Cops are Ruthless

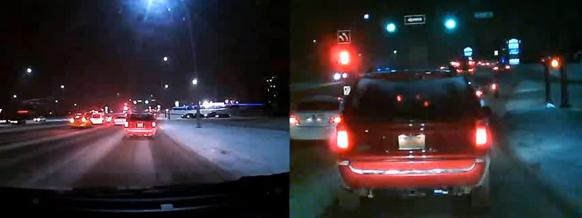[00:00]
Alright, right here, that's the last 50 signs until my place of work, and I'm going Improvement.